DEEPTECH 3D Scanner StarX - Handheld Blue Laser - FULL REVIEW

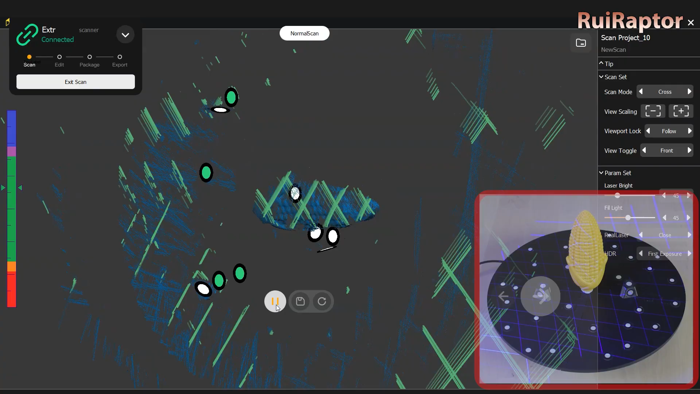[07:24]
During the scanning process, we have several settings we can choose on the right side.
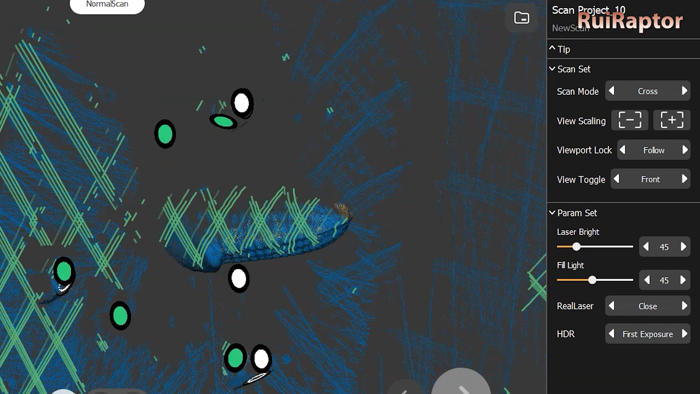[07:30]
The most important ones are the scan modes, which we can choose between cross lines,
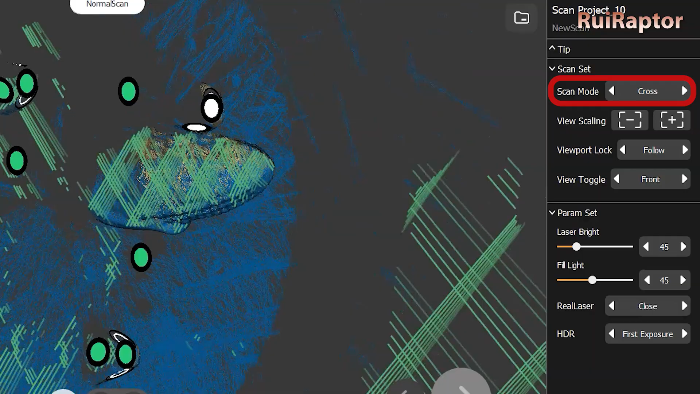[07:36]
parallel lines or single line, and the laser bright and fill light.
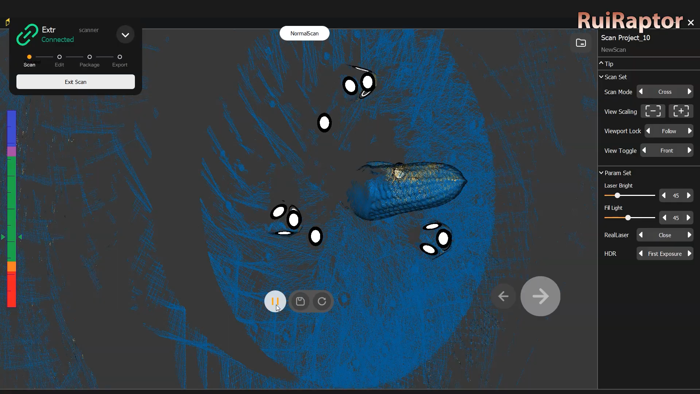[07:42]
If you run the light calibration before the scan, the fill light should be set to the correct value.
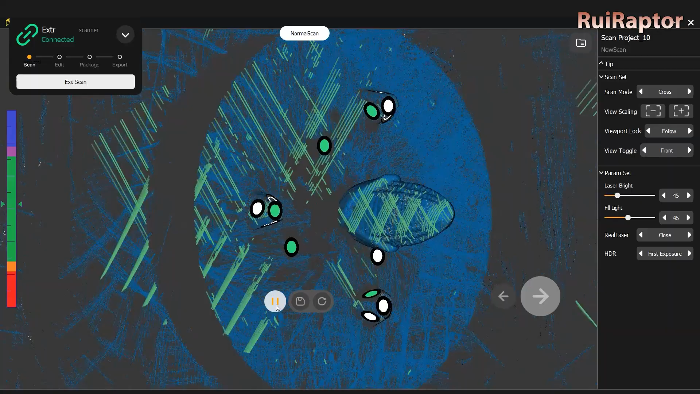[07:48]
These settings can also be changed while scanning. When scanning, one might think that this is the normal orientation, but no.
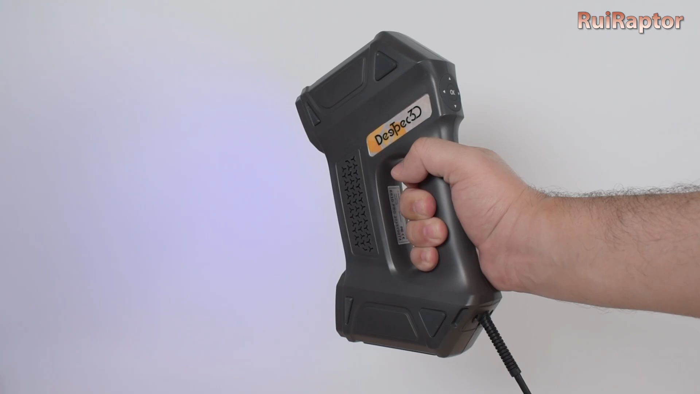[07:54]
The normal orientation that we get from the screen is on its side. It's not so intuitive and makes the wrist and hand feel tired faster while handling it this way. Once the scan is complete, you can proceed with the data processing.
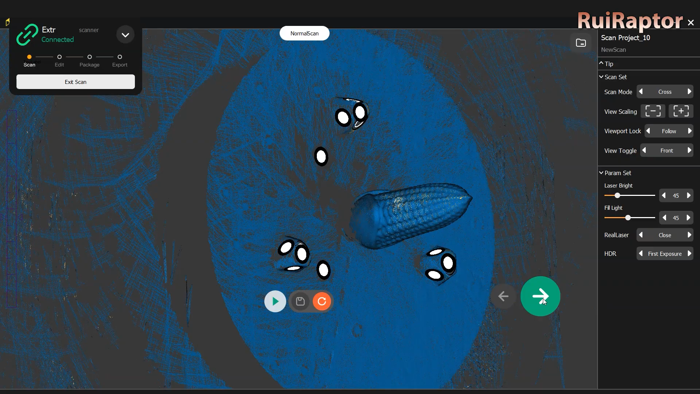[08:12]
For this step, you can delete all the data points that don't belong to the model.
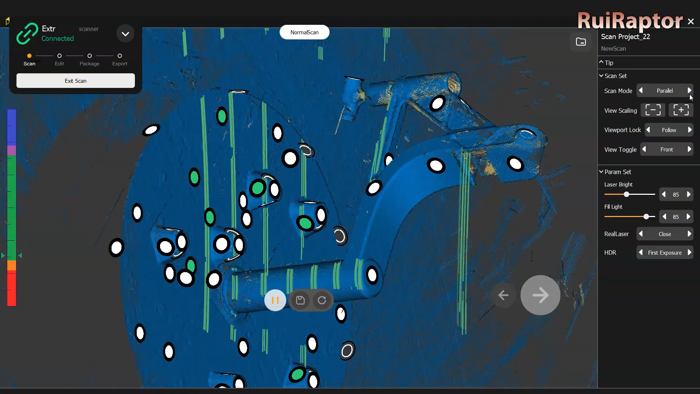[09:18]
Scanning the 3D printer piece was not as easy as the yellow corn.
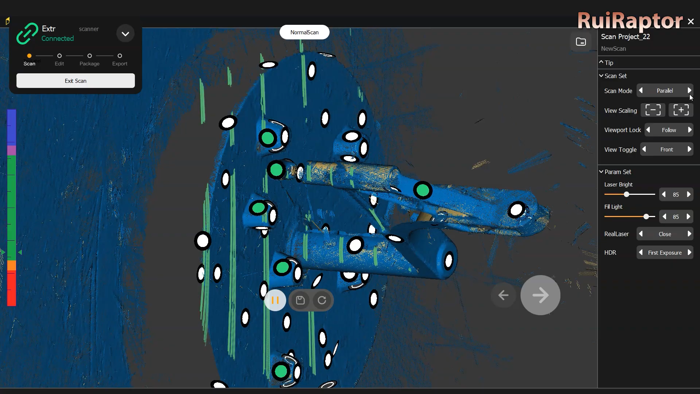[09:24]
Some areas were difficult to capture and some were not captured at all. It was expected that the laser lines would reach these areas right here,
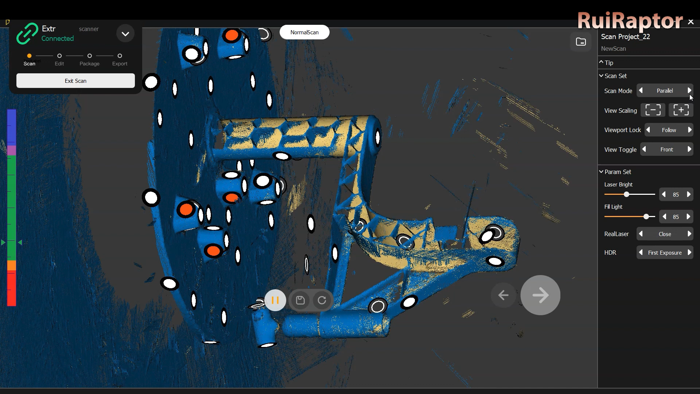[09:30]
but were not captured at all.
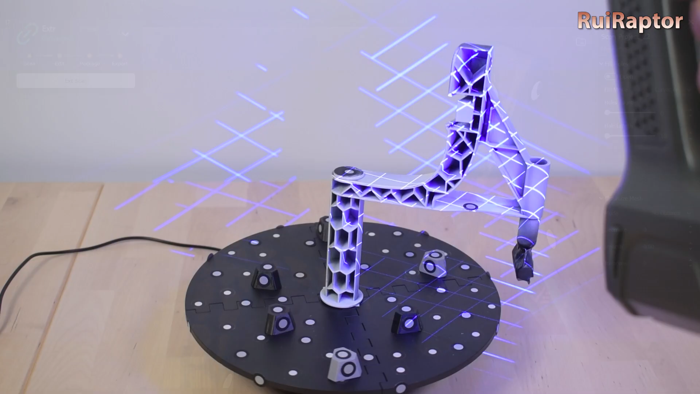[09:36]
We even tried using scanning spray, but somehow the result was even worse.
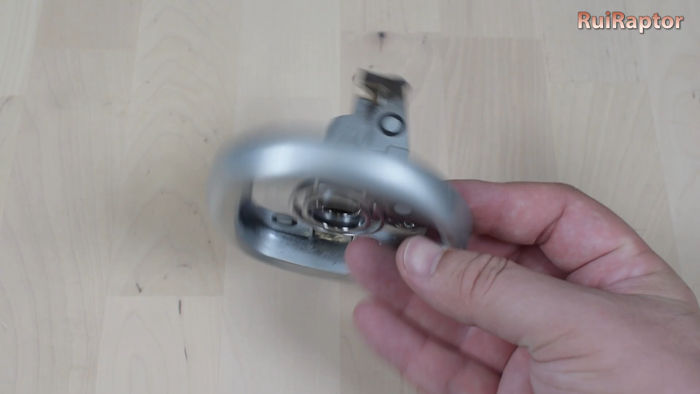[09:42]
Parts like this trunk button worked, but up to a certain point.
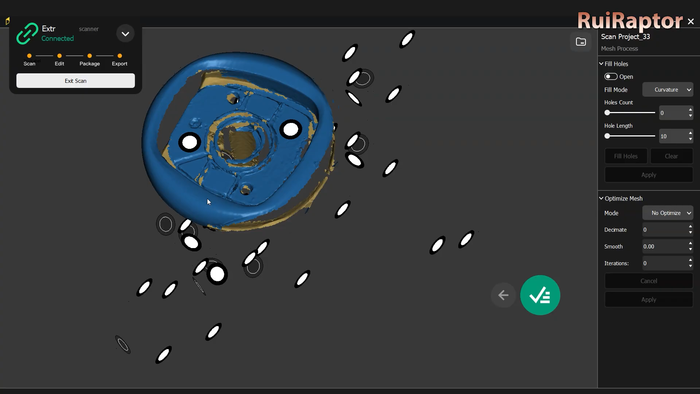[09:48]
The bigger areas were captured, but the smaller ones lacked detail.
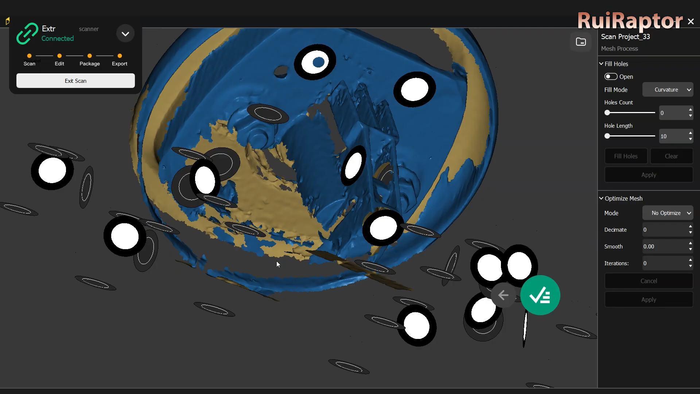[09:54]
For the second one, it was easier to scan even though it was a dark piece.
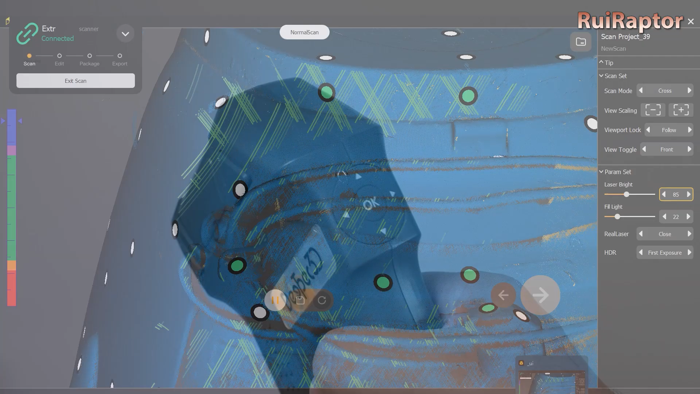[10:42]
With this model, we noticed that the big areas were captured nicely.
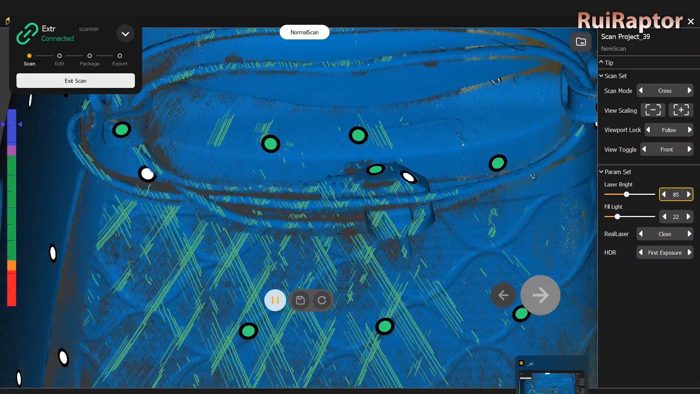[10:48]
But it had a bit of hard time to capture the more complex areas, such as the wrapped cord at the back.
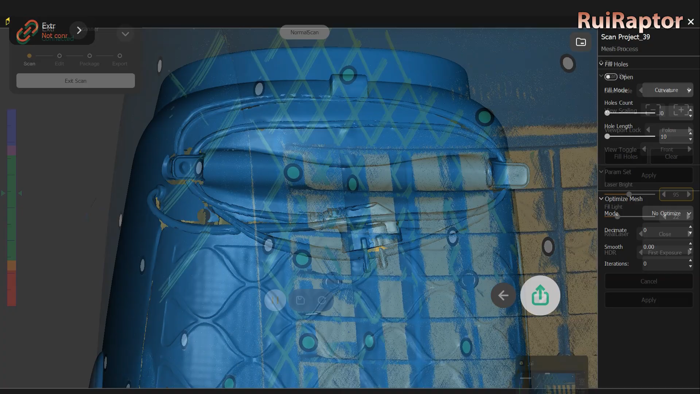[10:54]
The scanner also had some issues capturing the areas in between the front grille.
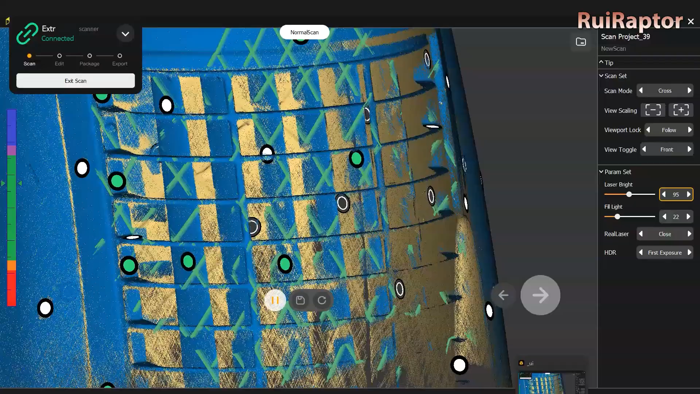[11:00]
Although we can see the laser lines going all the way in, it was unable to capture these details easily.
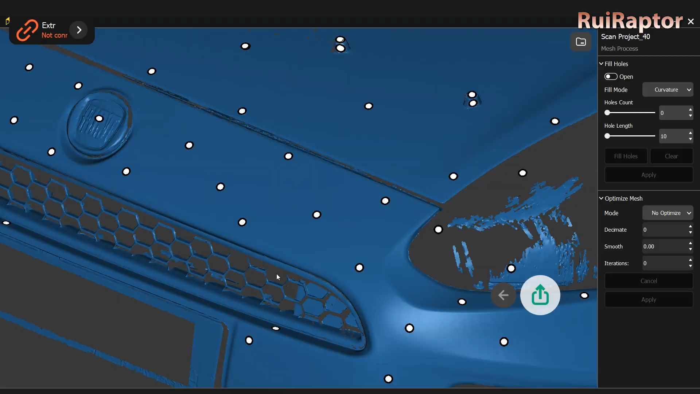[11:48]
Although the yellow test model was scanned perfectly, we cannot take it into account, because, as we all know,
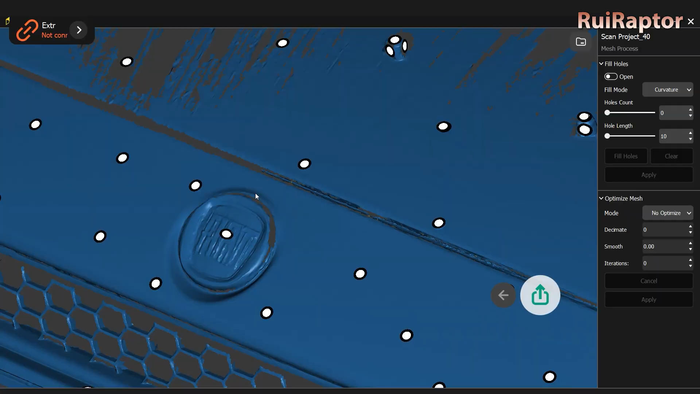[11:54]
this test piece was designed specifically as a demo piece and to be easy to scan.
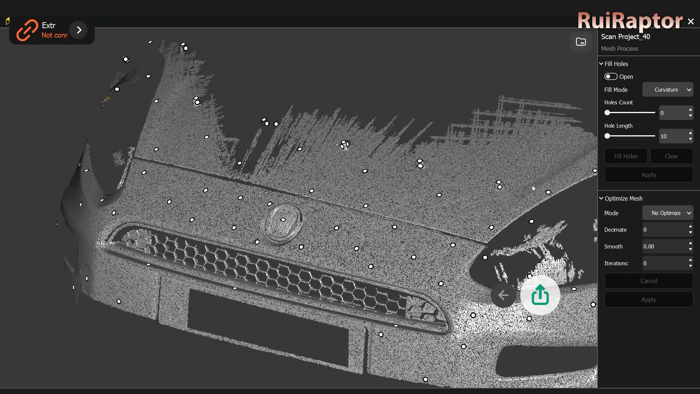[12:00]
Having said that, and according to the manufacturer, this scanner is better for bigger models such as car parts.